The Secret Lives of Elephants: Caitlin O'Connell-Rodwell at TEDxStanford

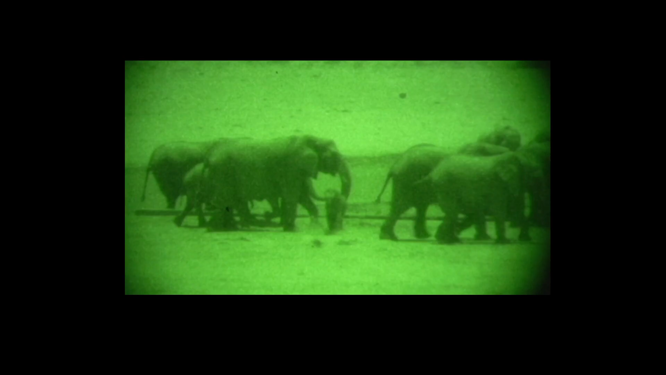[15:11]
Here's the second ranking female in the actor's family, and she's about to displace this poor little calf, Groucho, who's son of a very low ranking female. And she beats on him. And you think, well, what is going on? Fortunately, he has this little friend who keeps coming out of the shadows, probably an older sister, to help him.